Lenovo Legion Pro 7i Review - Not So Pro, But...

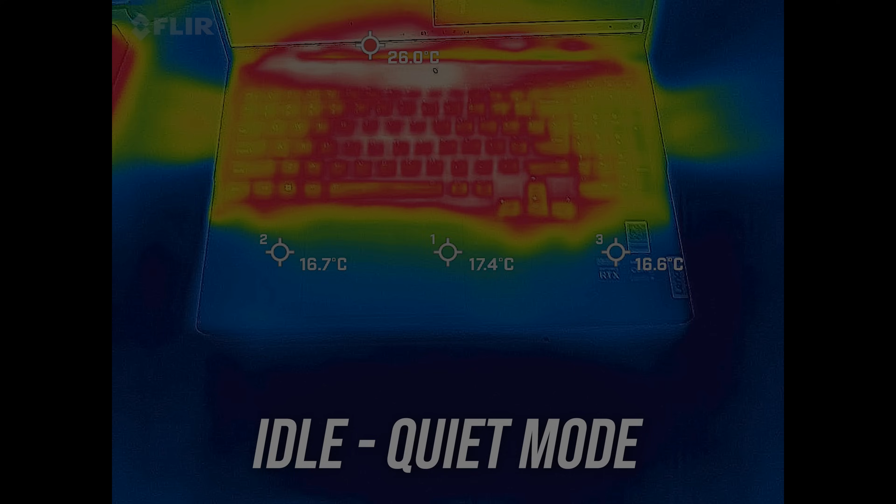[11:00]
Most laptops I test are in the low 30 degree Celsius range on the keyboard at idle,
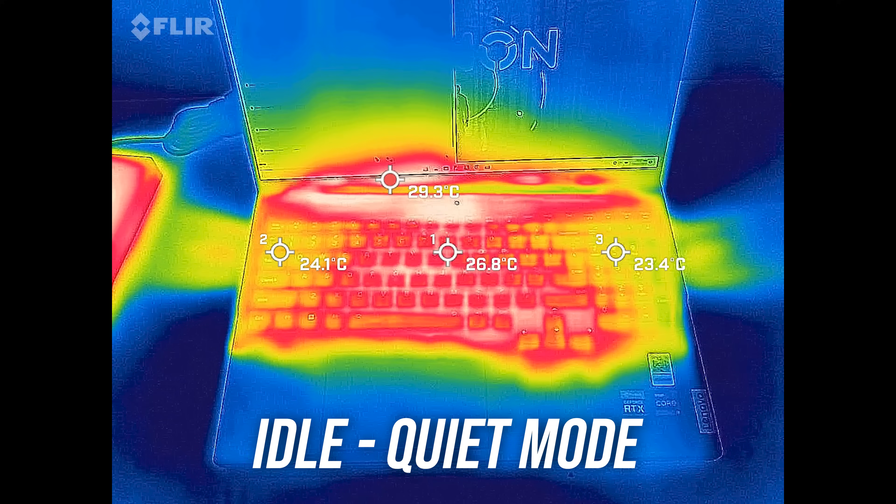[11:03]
and the Legion was below this.
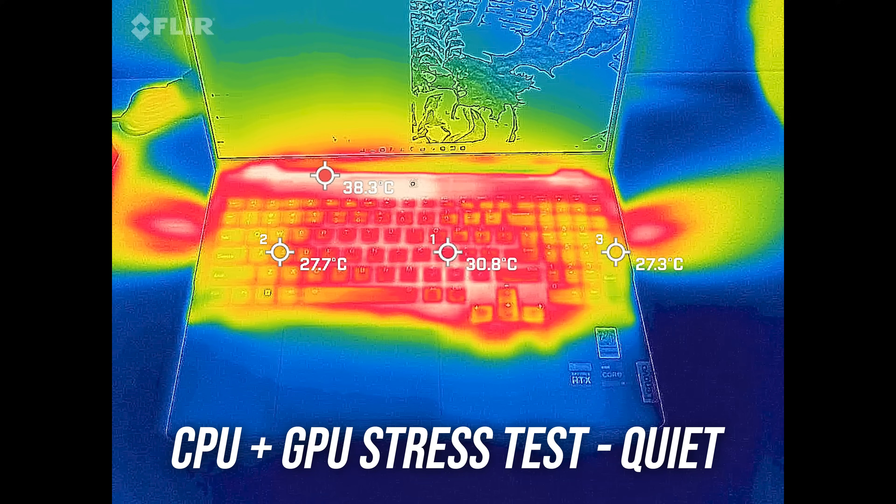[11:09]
It's not too much warmer with the stress test going while still sounding relatively quiet.
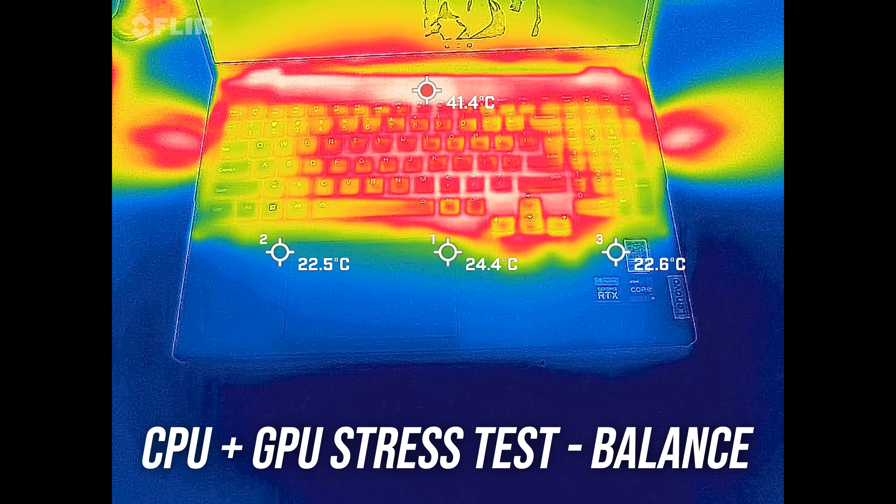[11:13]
Balance mode was warmer due to higher power limits and more performance, but it still felt fine. Performance mode still felt fine on WASD, and so did the warmer spot around the arrow keys.
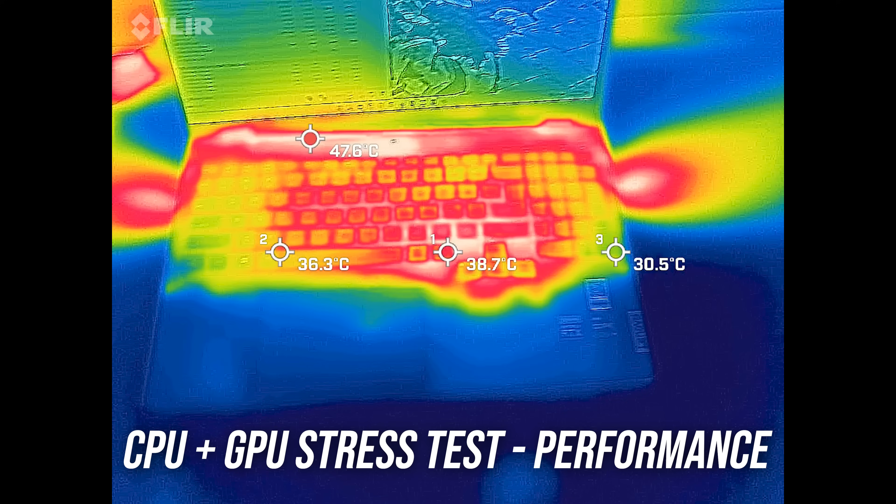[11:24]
Custom mode still didn't feel too hot, despite the higher performance, but the fans are pretty loud now, let's have a listen.